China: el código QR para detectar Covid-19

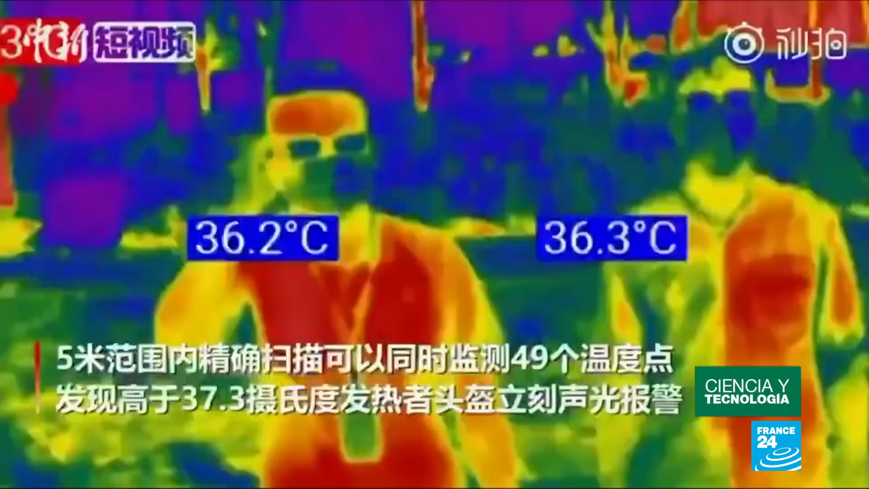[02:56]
Permite visualizar la temperatura de un individuo hasta a cinco metros de distancia.